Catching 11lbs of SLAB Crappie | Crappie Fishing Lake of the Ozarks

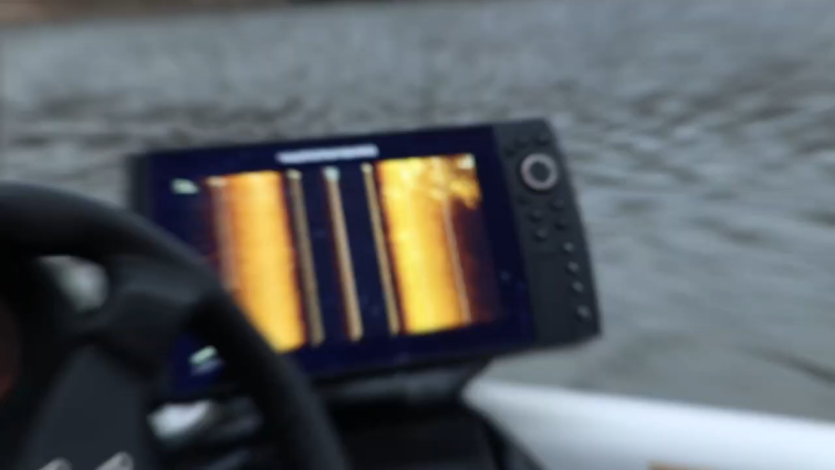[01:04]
Look at that. It's a mega school. Get a workout for sure.
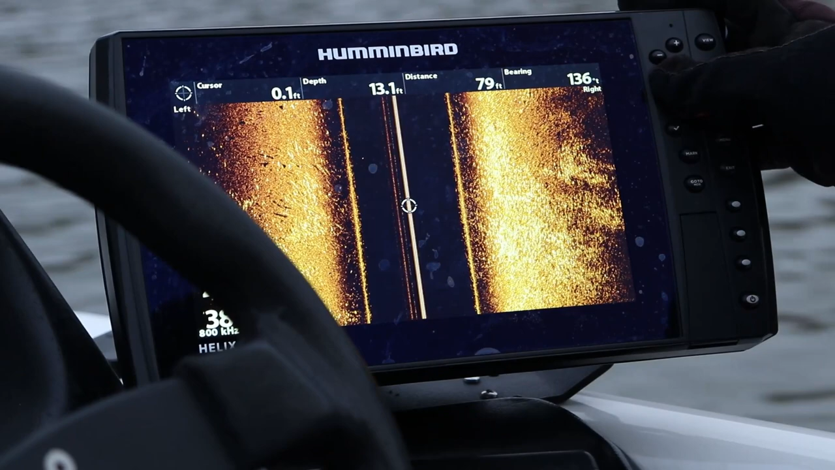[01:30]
On screen: depth 13.1 ft
There's probably some bass and stuff mixed in, but that is just a giant school of crappie. What are those bigger fish? Are
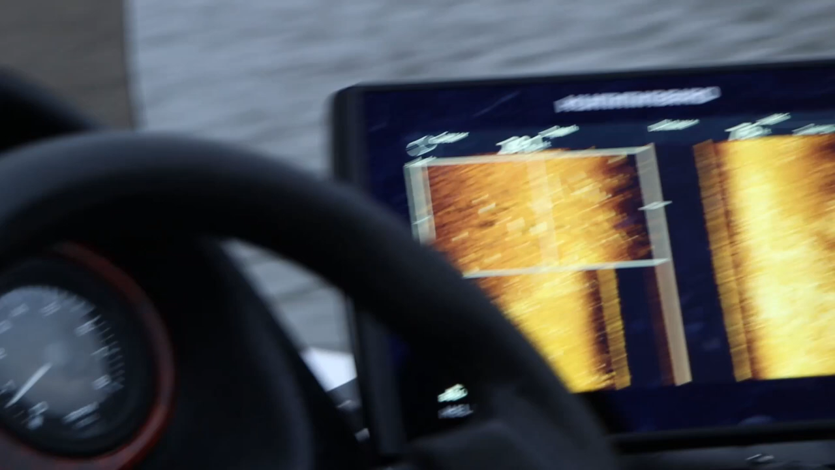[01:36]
those crappie or those bass?
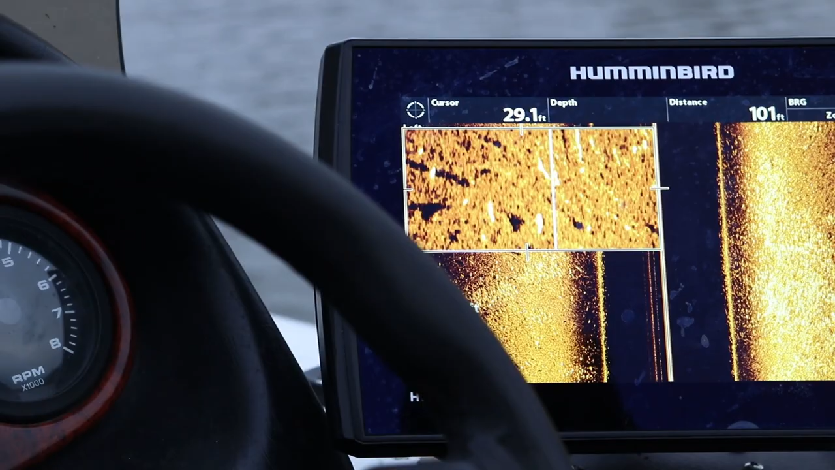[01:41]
Oh, that's a big old crappie. Could be getting into some one-pounders.
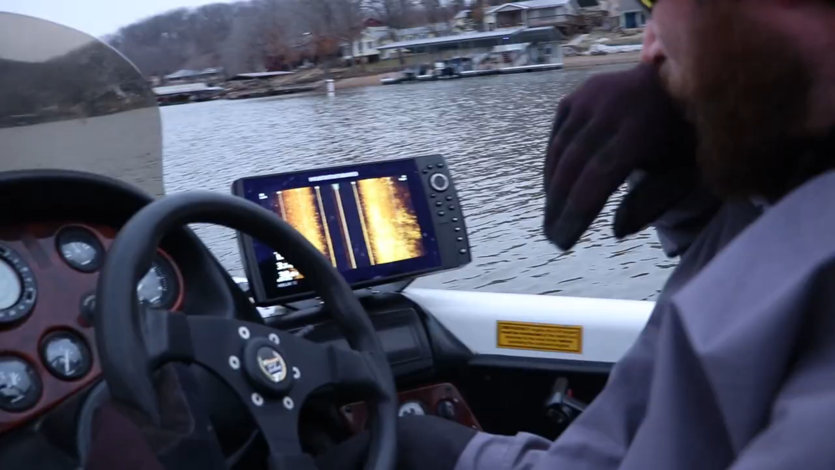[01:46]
One-pounders. That's the goal today. Break our 10.
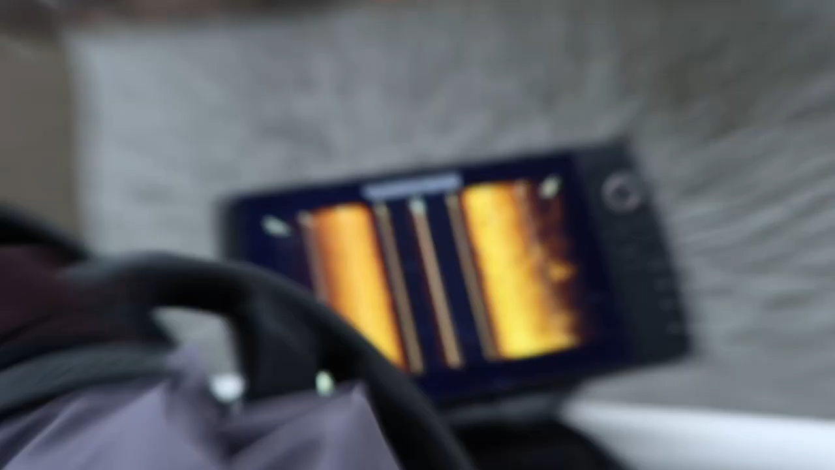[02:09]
Giant school of fish. This is perfect, right?